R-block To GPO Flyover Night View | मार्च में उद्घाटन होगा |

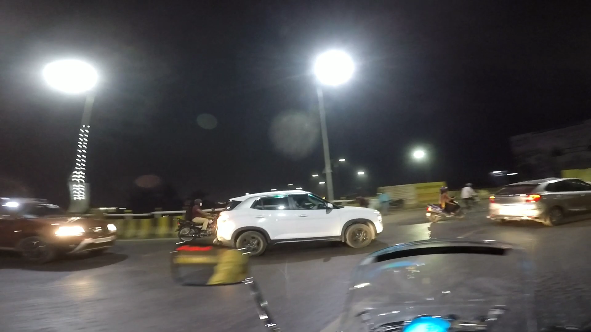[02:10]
तो वहां चलके देखते हैं देखना पर इस्ट्रीट लाइट और �